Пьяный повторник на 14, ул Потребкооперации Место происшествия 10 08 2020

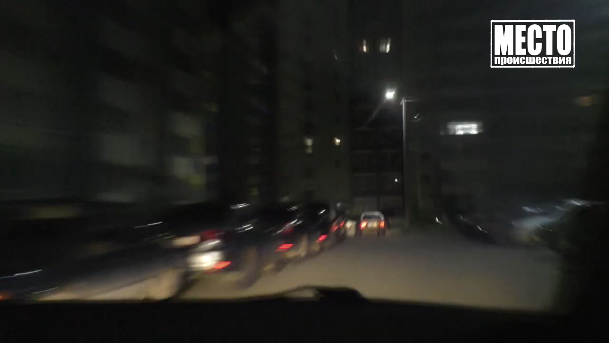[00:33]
В чистых прудах общественники заметили серебристую 14-ю с пьяным водителем. Он подъехал к перекрёстку, зачем-то остановился на зелёный сигнал, а поехал, когда загорелся красный.
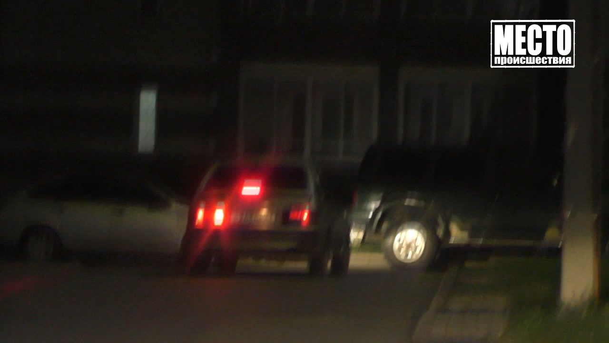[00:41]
Стоит на зелёном, климинка встал, плохо стартует, перегазовывает.
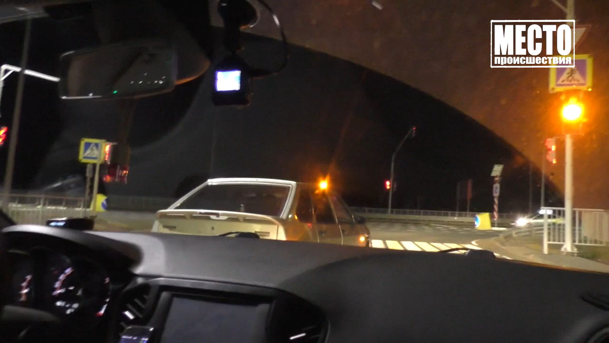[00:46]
Ждался красного и проехал на красный.
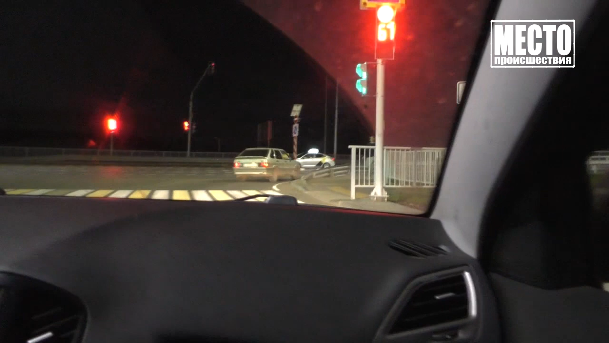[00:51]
Активисты задержались на красном, но сотрудники ДПС были рядом и поехали за 14-й.